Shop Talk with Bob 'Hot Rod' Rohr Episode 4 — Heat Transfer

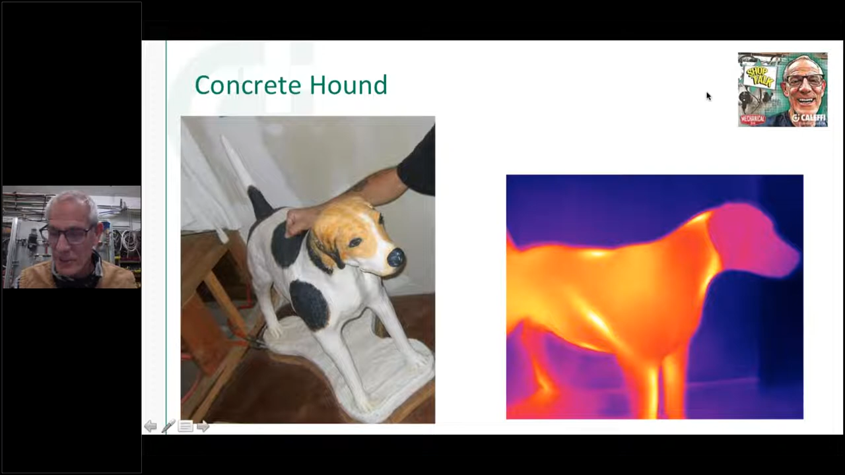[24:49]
and we had a new puppy one time he goes in there starts barking and he didn't realize it was made out of concrete looks like a fox hound all right so here's the heat output graph so let's start up we'll put some numbers on this
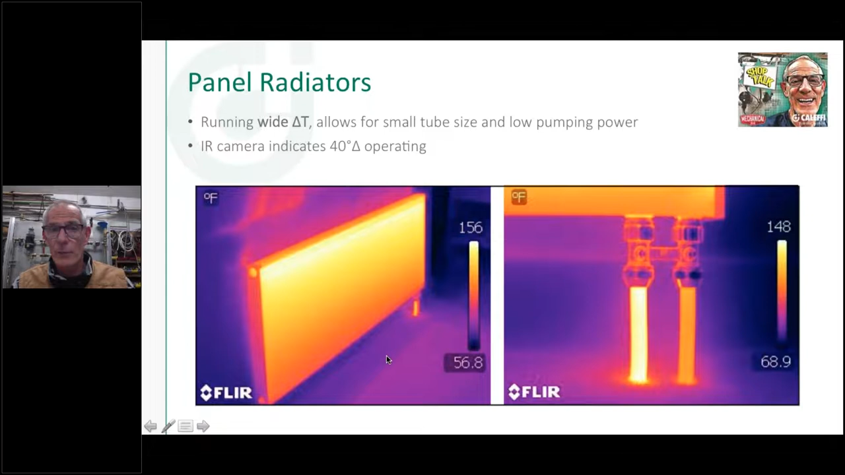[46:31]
perhaps but that's a pretty uh pretty nice heat emitter you can see why most of europe is heated with panel radiators i could put a trv a thermostatic radiator valve on that i could have you know room by room or even radiator by radiator adjustability on that on that system nice to have an infrared camera you can really learn a lot just by looking at things looking at the color and seeing what's going on and as opposed to you know always running the